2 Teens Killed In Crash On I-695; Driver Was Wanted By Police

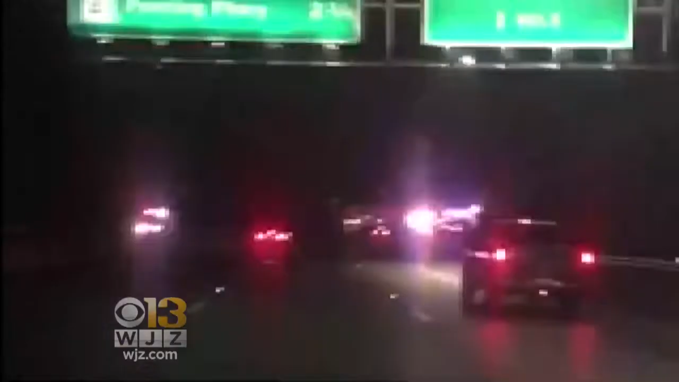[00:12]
WJZ obtaining this cell phone video of the deadly crash that shut down the outer loop of 695 at Providence Road for several hours this morning.